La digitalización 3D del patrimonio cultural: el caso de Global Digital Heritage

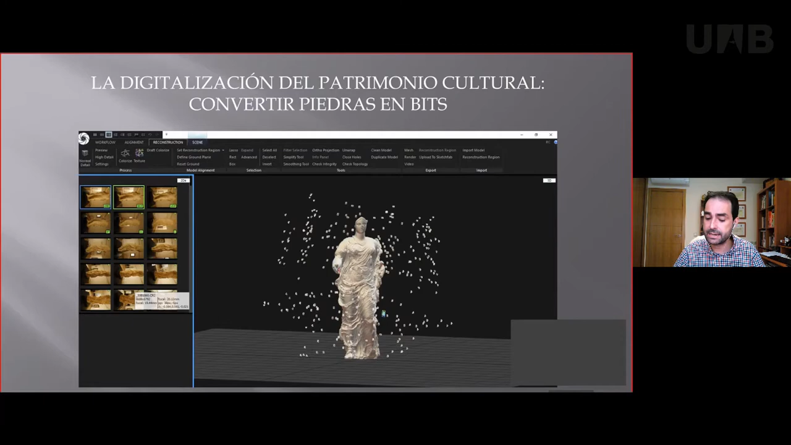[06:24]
Intentar obtener una imagen lo más detallada posible, una documentación lo más detallada posible de todos estos elementos que nos permita que en caso de pérdida podamos intentar conservar cómo eran, ¿no? La digitalización 3D, sin embargo, tiene dos posibilidades o dos vías diferentes.
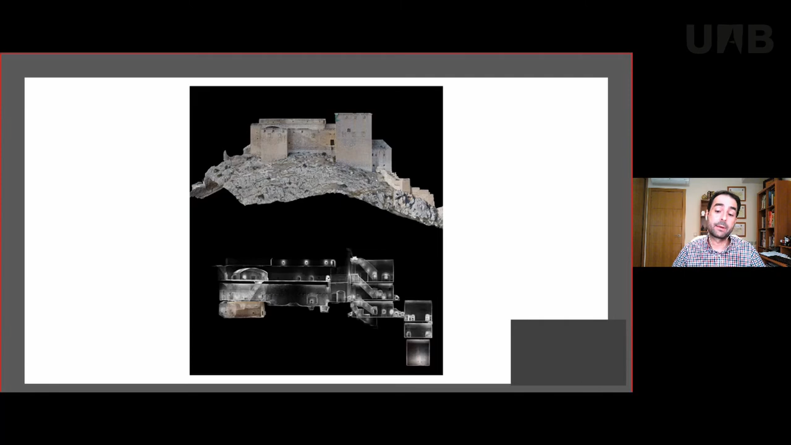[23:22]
El aljibe sería el correspondiente a la estancia que se ve en la sección del castillo, en la parte inferior, ¿no? La parte más baja. Y que, sin embargo, pues es importante para entender la propia lógica constructiva del propio castillo y realmente para obtener una documentación completa del mismo.
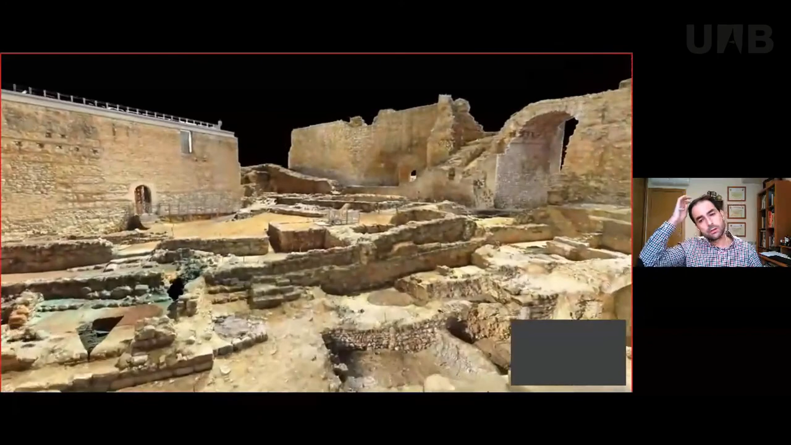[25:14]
También en este yacimiento arqueológico hemos documentado un aljibe muy interesante.
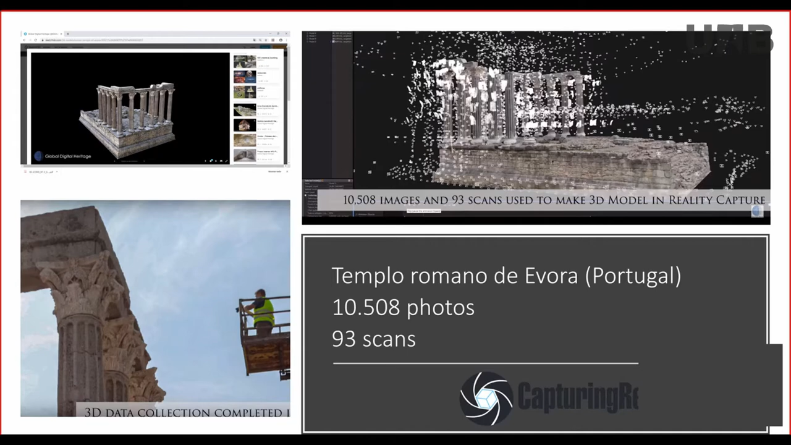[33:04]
El templo de Évora está situado en el centro, en el corazón de la ciudad, es una zona muy visitada. Evidentemente, para desarrollar este trabajo y por motivos de seguridad, hubo que acordonar y cerrar la zona. Y eso, lógicamente, ese tipo de inconvenientes que también se crean a la ciudad y a los ciudadanos, hay que tenerlos en cuenta cuando uno está trabajando, ¿no? Y, lógicamente, la posibilidad de hacer este trabajo en un día y de afectar únicamente en un día al normal funcionamiento de la ciudad, desde el punto de vista turístico, cultural, social, etcétera, pues también es un factor determinante en un trabajo, ¿no?
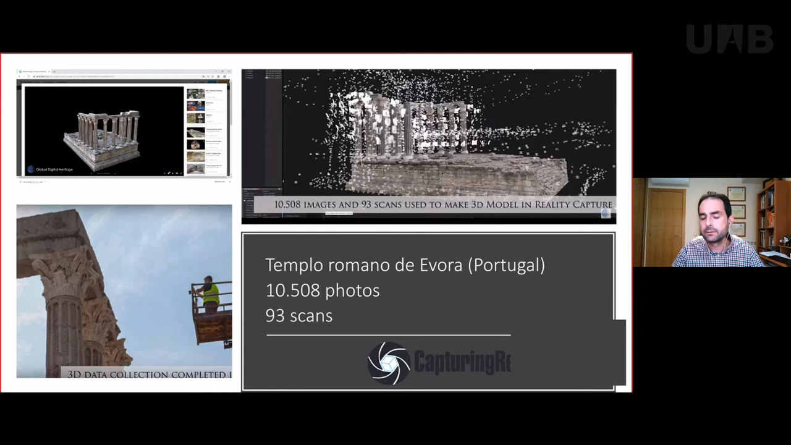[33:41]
Trabajar deprisa no significa trabajar mal, significa poner muchos medios y mucha gente a disposición en un momento dado de un proyecto. También trabajamos, a veces se piensa en el dron como un elemento únicamente destinado a la digitalización de grandes monumentos y sitios, desde lo que sería fotogrametría de largo alcance, podríamos decir. Sin embargo, el dron también permite digitalizar con un enorme nivel de detalle elementos concretos o hacer digitalizaciones de corto alcance. Aquí vemos unos escudos que se localizan en el castillo de Mula, en una zona completamente inaccesible.
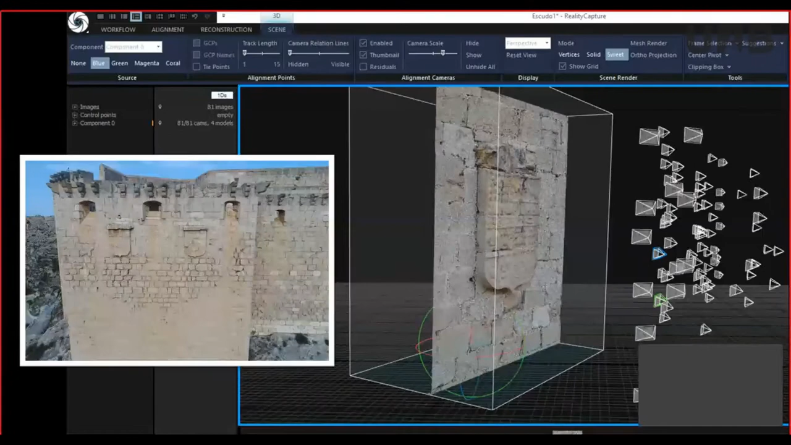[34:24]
No se puede hacer ni fotogrametría ni escáner láser terrestre. Es una zona completamente inaccesible, solo accesible por el dron. En esta zona tomamos fotografías con el dron a 4 metros de distancia de estos escudos, escudo por escudo, entre 70, 80, 90 fotografías por cada uno de ellos y obtuvimos unos modelos digitales de mucha calidad de estos detalles, de estos elementos que son importantes para la propia comprensión de la fortificación y, en este caso,
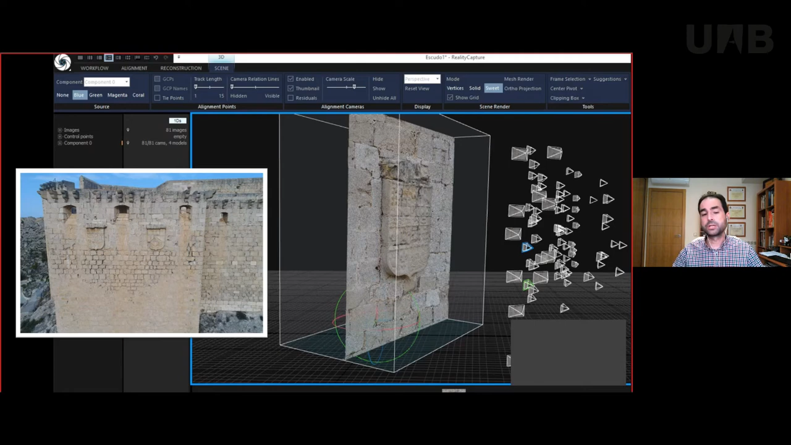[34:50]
utilizando el dron como si se tratara de una cámara de fotos de corto alcance. También incorporamos la cámara esférica, la fotografía esférica, nuestro trabajo, no porque tenga nada que ver con el 3D,